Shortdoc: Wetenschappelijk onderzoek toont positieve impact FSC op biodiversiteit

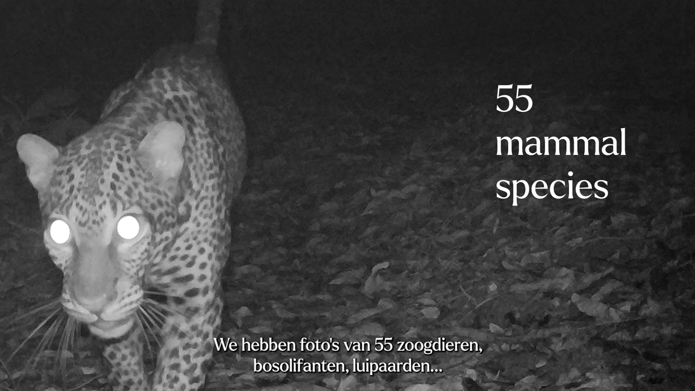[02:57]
Well, forest elephants, leopards, chimpanzees, gorillas, all kinds of primates.